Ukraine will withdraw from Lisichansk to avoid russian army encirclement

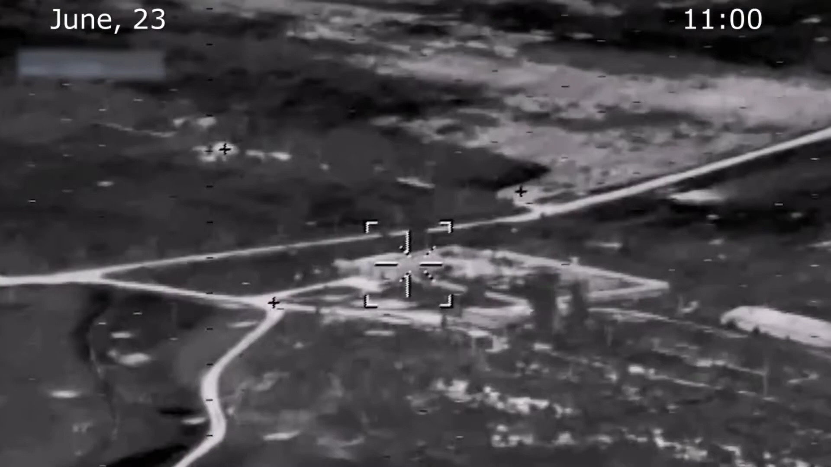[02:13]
forces has also neutralized three armored vehicle reparation bases near
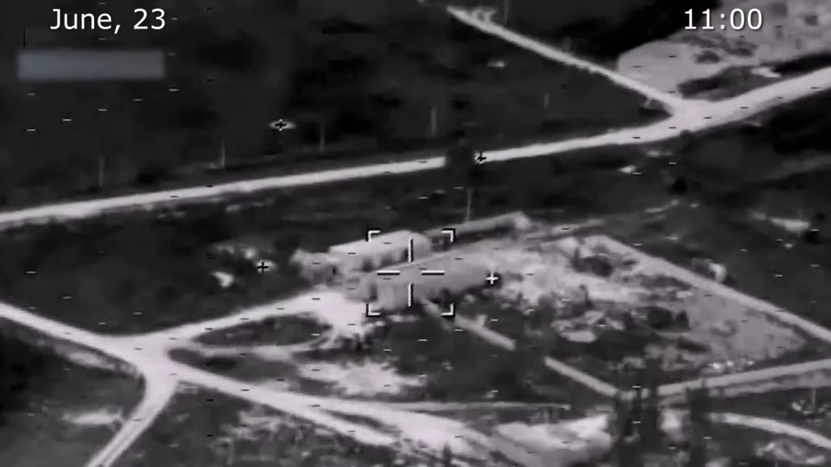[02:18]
nikolayev four command posts manpower and military equipment at 18 areas